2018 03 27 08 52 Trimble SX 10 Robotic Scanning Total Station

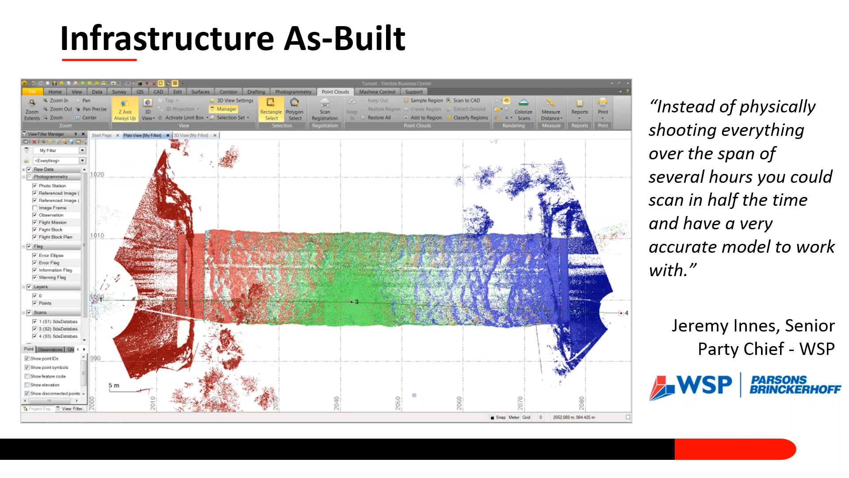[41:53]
So in other words, you want to see blue points on top of green and red points on top of green, uh, so that you know that there's no issues with your scan data. It's just a view of the, of the point cloud in that multi-hue view.